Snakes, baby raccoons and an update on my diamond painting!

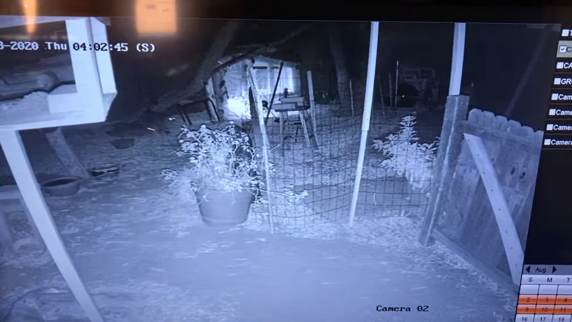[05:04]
and speaking of critters um the backyard was just an absolute mess i knew that a raccoon or two had come and i was shocked to see the invasion that occurred that night i had a mama raccoon and count them five baby raccoons i mean it was just in an absolute invasion but adorable they're so cute